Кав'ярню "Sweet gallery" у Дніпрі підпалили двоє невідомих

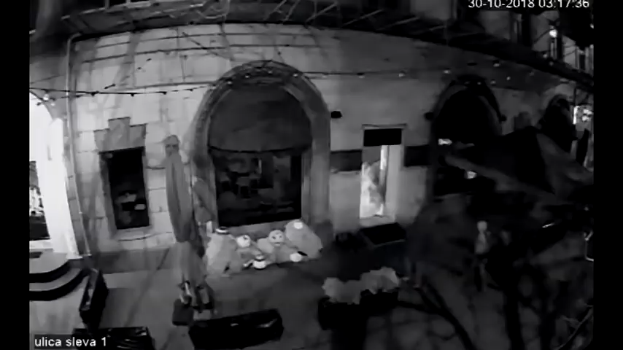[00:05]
На камерах спостереження видно, як два спритники за лічені секунди вибили
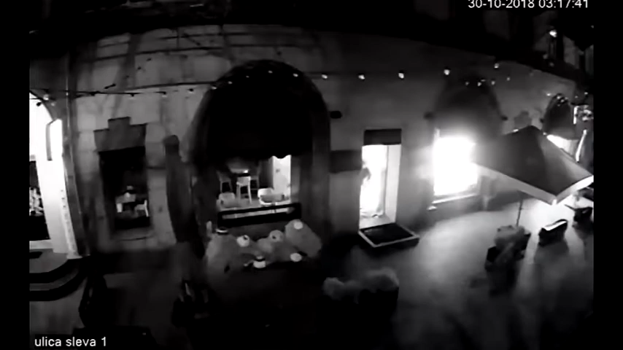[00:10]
скляні двері та закинули всередину пляшки з легкозаймистою речовиною.